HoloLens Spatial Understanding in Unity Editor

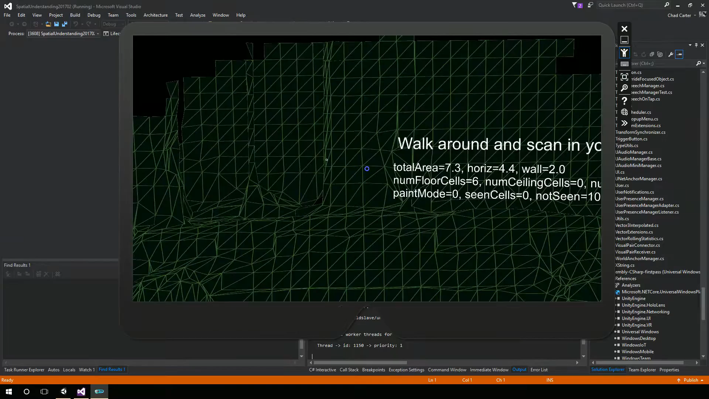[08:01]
All right. So, we'll tap here and see if we got enough of our scene scanned in. So, let's take a look again.
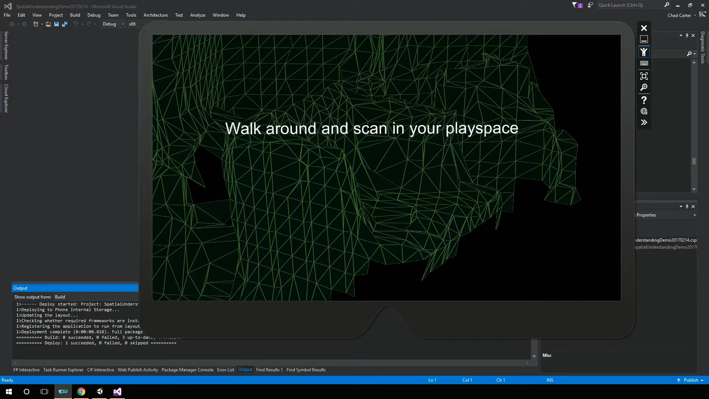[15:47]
We're starting to see some of the mesh come up, so we'll still kind of walk around here and let it continue to scan in the play space.
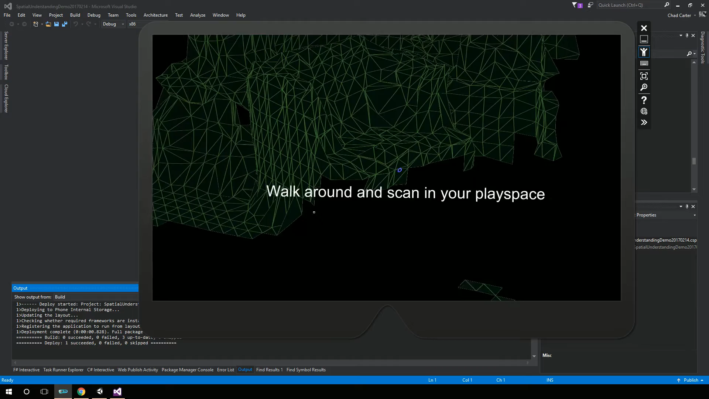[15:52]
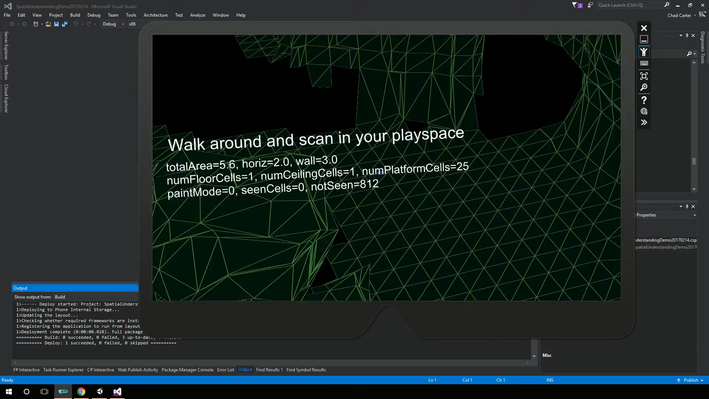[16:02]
All right, so we found, looks like it's found three walls, a few things,
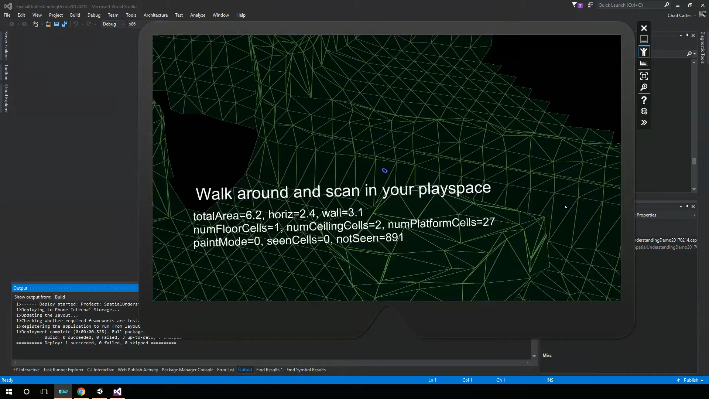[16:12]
the main thing I'm concerned about is walls, so let's scan just a little bit more here.
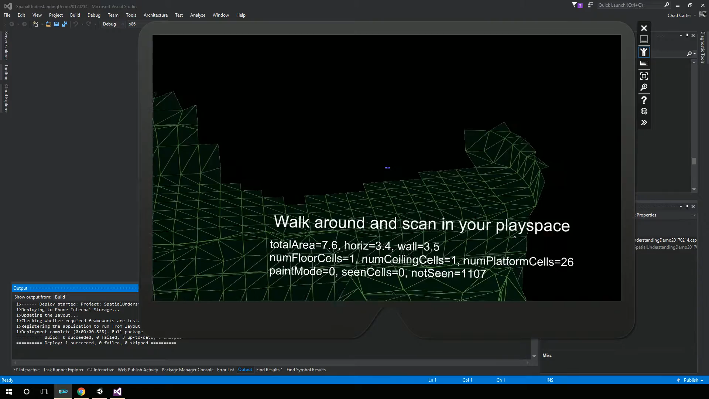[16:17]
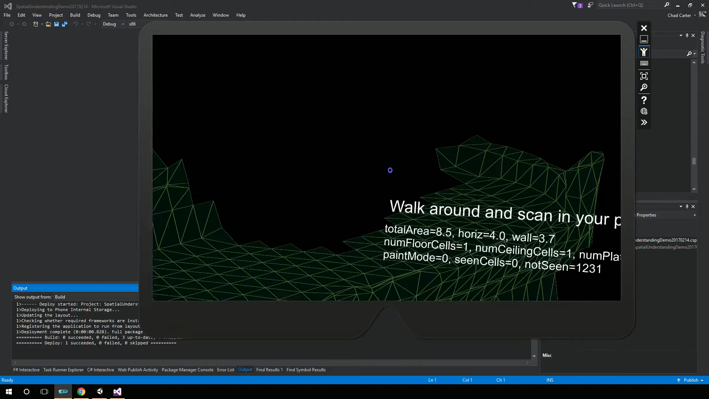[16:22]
All right, so that should be good enough scanning in,
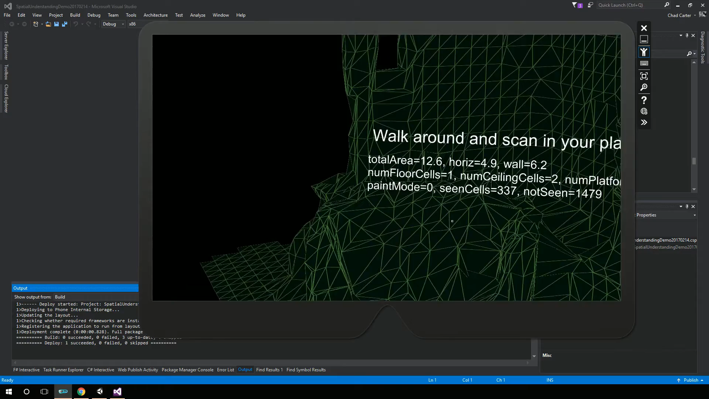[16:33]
so we will go ahead and tap to stop scanning.
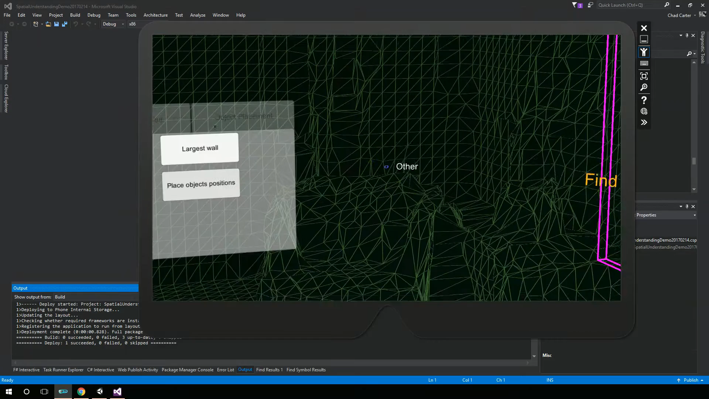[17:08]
So, and just do a couple more, let's go to shape queries, and we'll see if we can find all the,